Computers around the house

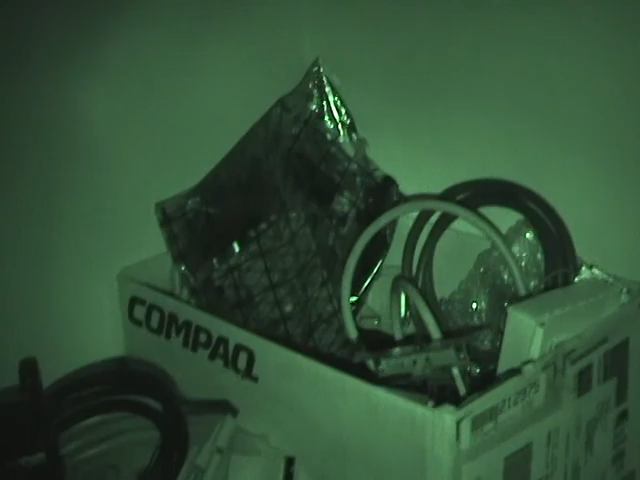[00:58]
Oh, various parts. What do we got? Ethernet card. Modem.
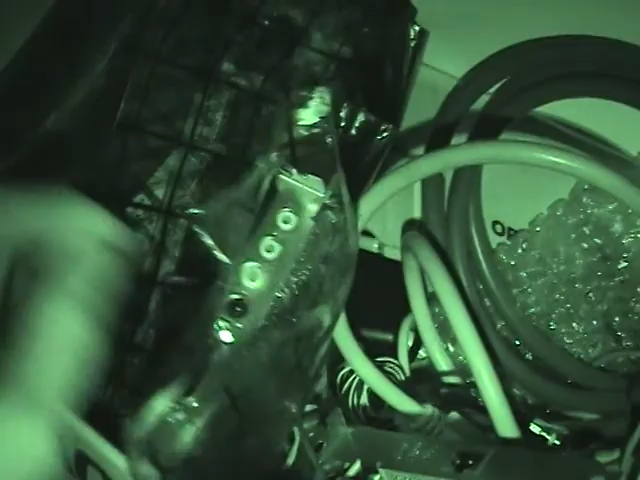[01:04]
Sound card. Uh...
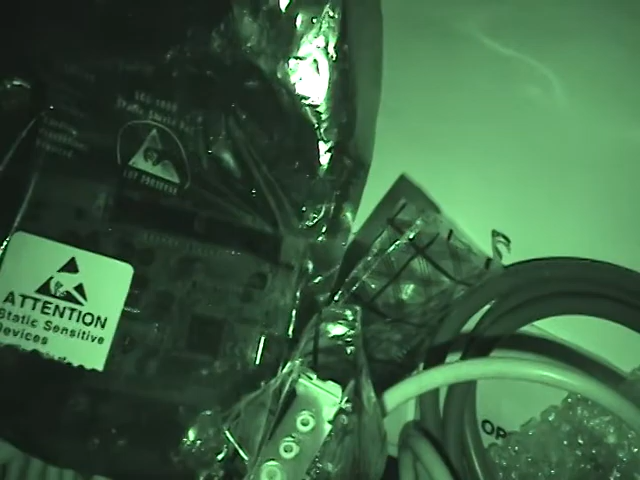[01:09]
SCSI card. Oh, a Voodoo tube.
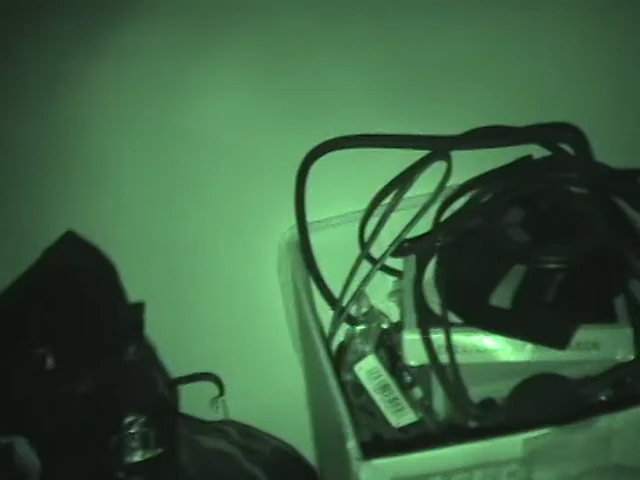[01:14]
All kinds of stuff. Parts. Cables. Cables.
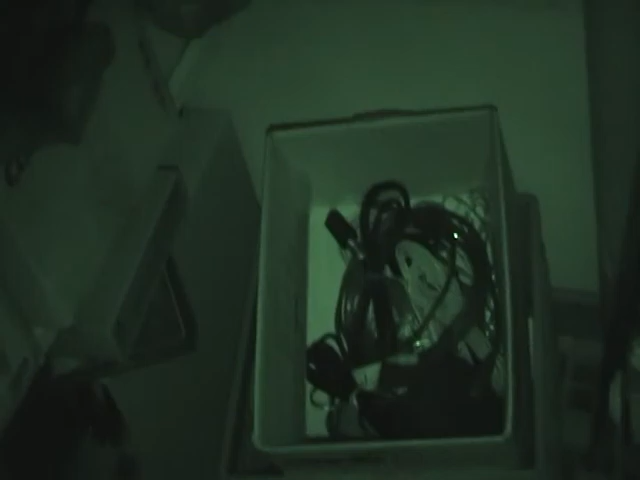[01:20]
Cables. All kinds of good stuff.
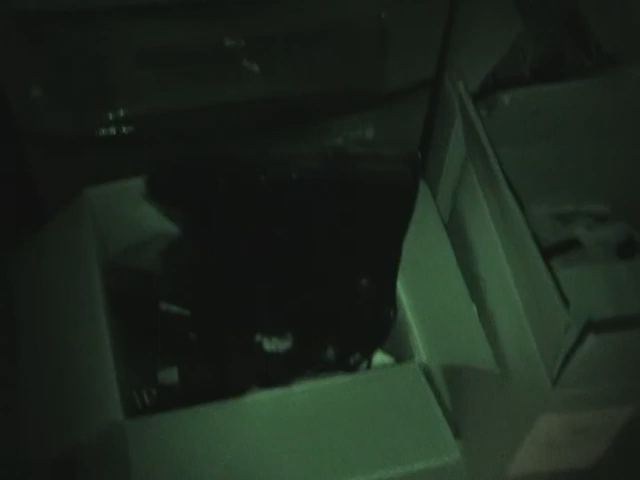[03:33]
We have boxes of parts. Spare mouse pads. Cables.